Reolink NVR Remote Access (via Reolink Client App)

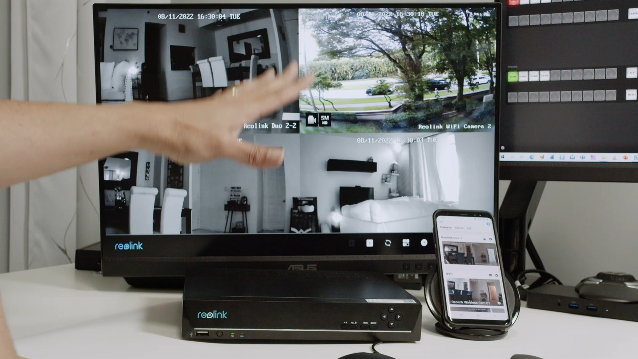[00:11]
hello guys welcome to my channel let's talk today about reolink nvr remote access as you can see i have my nvr it's connected to a monitor you see different cameras internal camera external cameras it's basically working and it's also connected to my network what i have to do to connect to my network is just connect the cable from the lan port to my router or to my switch which is connected to my router anyway and then i can have remote access to the nvr internally here and also from the internet and i also have here a cell phone with the reolink app